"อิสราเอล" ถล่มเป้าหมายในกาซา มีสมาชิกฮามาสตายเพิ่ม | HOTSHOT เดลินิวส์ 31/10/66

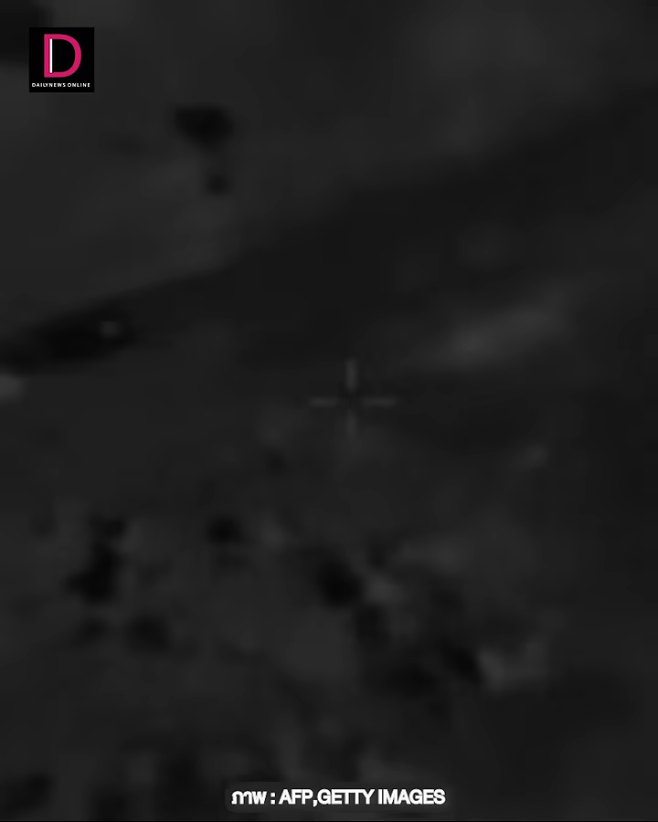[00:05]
กองทัพอิสราเอลออกแถลงการว่าปฏิบัติการทั้งทางบกทางอากาศและทางทะเลสามารถโจมตีเป้าหมายในฉนวนกาซาอีกมากกว่า300แห่งในรอบ24ชั่วโมงล่าสุด
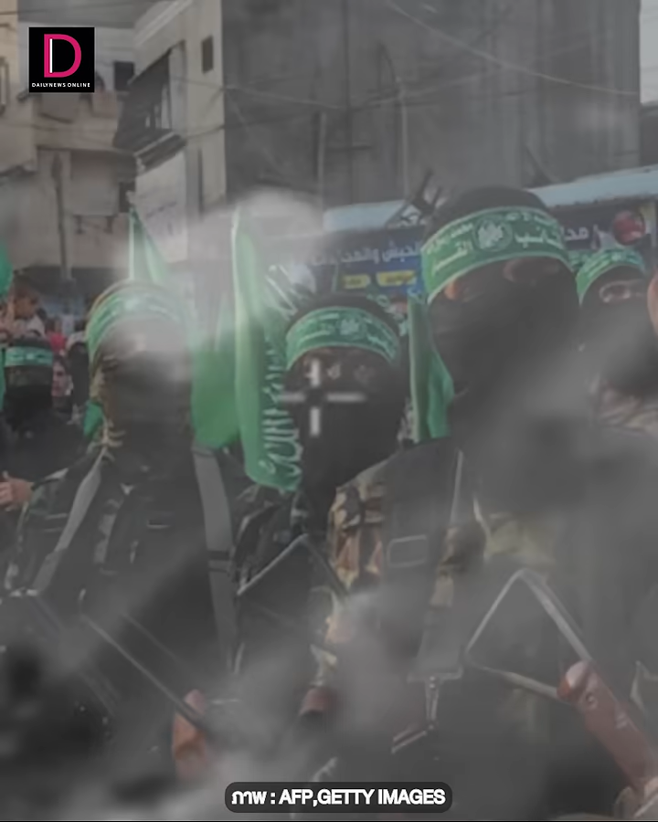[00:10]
และมีสมาชิกกลุ่มฮามาสเสียชีวิตเพิ่มอีกจำนวนมากทั้งนี้การที่เครื่องบินรบ
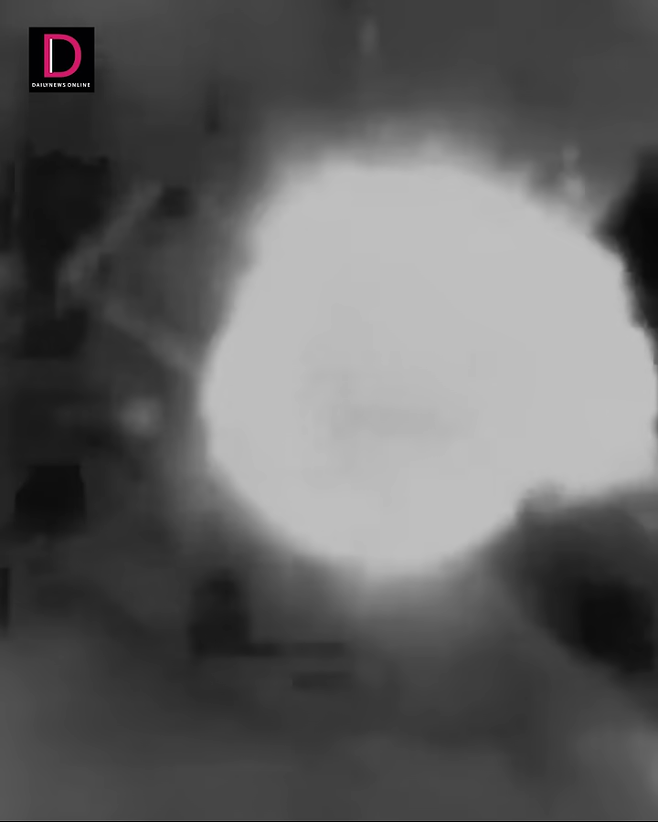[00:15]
ของกองทัพอิสราเอลยังคงทิ้งระเบิดโจมตีในรัศมีรอบโรงพยาบาลอัลคุด
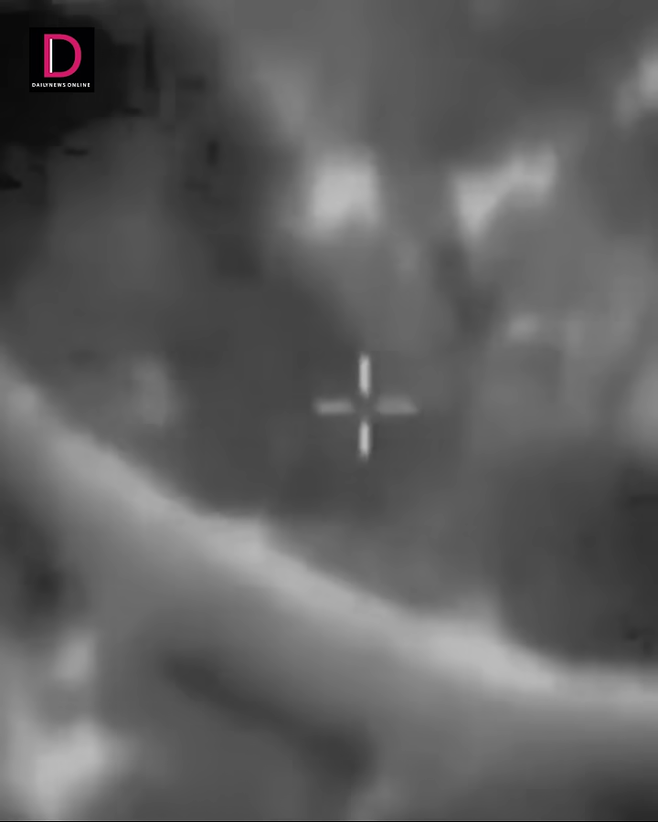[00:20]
ส์หนึ่งในโรงพยาบาลใหญ่ที่สุดซึ่งตั้งอยู่ทางเหนือของฉนวนกาซาด้านสภาเซียวว